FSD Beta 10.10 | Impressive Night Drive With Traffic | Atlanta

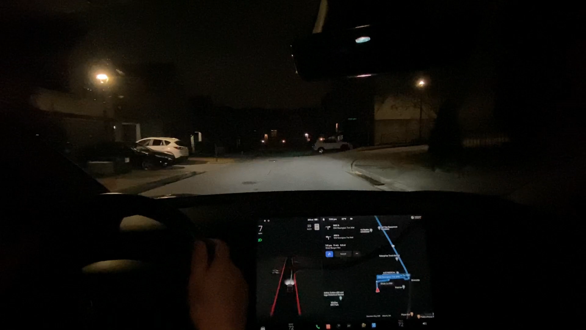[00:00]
What's up YouTube? I am back doing videos again. I did not get 10.9 but do have 10.10.
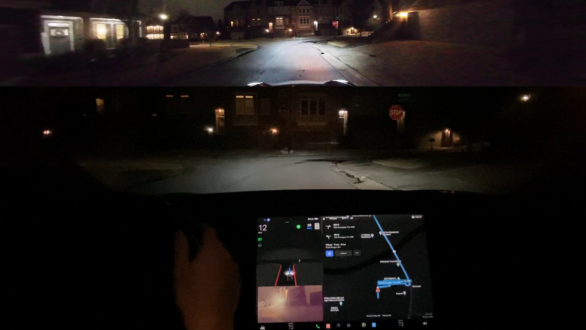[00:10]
I'm going to be doing my first night drive that I've done on YouTube for a while. I'm on the average FSD setting. I've also got the 360 cam attached. I'm going to be doing something a little risky today where I put the 360 cam on going on a highway. I'm going to try to limit my speed, but I do just want to see what I can get on this route.
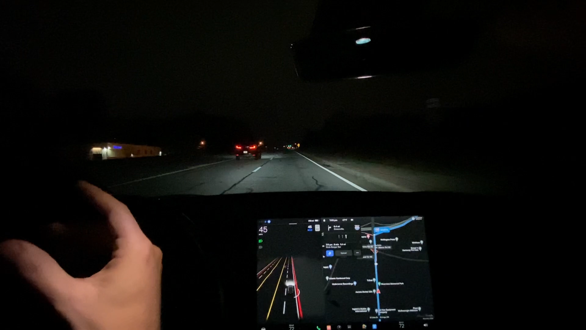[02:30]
And for some reason, FSD has a lot of trouble with it. Even during the day. So, hopefully I'll be doing something like this during the day. We do have a yellow light coming up. Slowing down pretty smooth. I don't know. How did you feel on this? That was great.
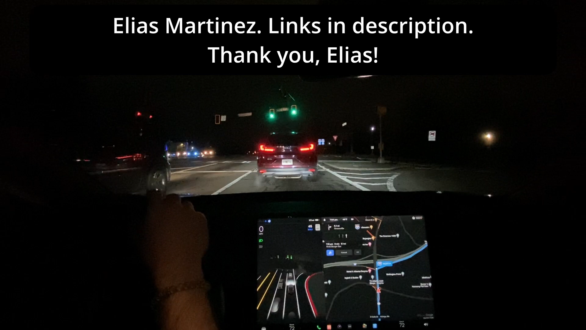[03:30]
But the FSD beta tester data entry where we volunteer our own data to put as much transparency as we can. I'll be doing that. And I'll be tracking these.
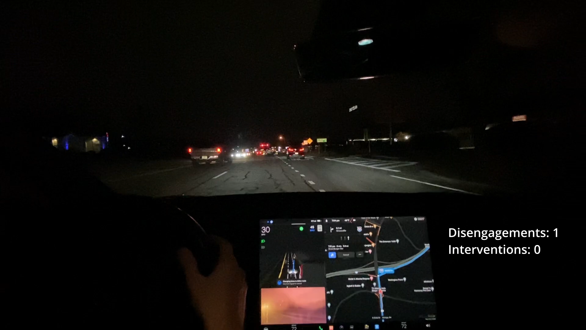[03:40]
Okay, that was really smooth. This truck is approaching. I'm hoping he's not going to try and get in our lane. That was a mistake by FSD here. I'm pressing the accelerator here because it would have waited. We're pretty jerky there. So that's another thing that I really want people to understand is it's still really jerky as well. And there's not really anything that I can enter.
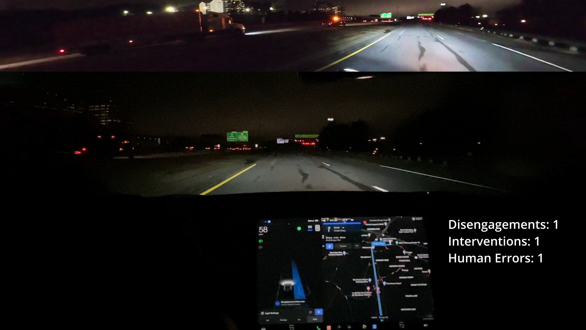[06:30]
It's not an emergency vehicle. It's a truck. It's just massively took us off our route. Interesting. I guess I should have known that it wasn't blue lights. Was it blue lights? I saw yellow when it passed. They were only yellow and I really thought it was an ambulance too. I was wondering why there was no sound. Okay, what are you doing FSD? That's interesting. I'm sending a snapshot for that. I just tried to run this red light.
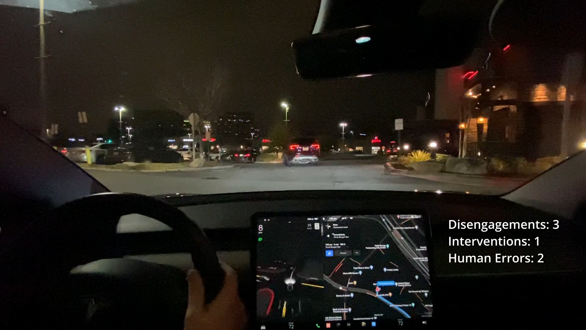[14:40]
Alright, I'm going to make the decision to go ahead. Woo! And we are at our destination. So, I'm going to go ahead and stop the video here. I got to say, I'm impressed with 10.10. That was much better than 10.8.1, which was my last build. Yeah, I agree. There was a lot of traffic on this drive, and there was a detour. Um, I mean, goodness. I do feel like it got lucky in a lot of those scenarios in terms of, like,